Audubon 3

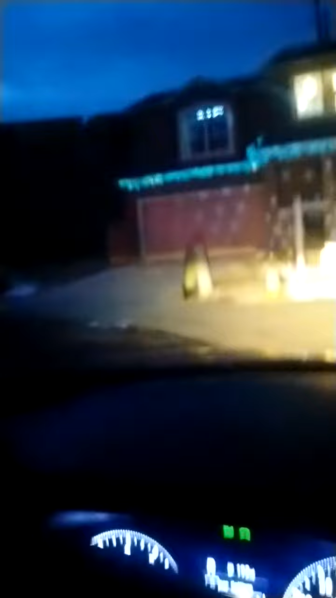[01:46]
The way that this cul-de-sac is kind of set up, so you have a house here, but you have a driveway right there.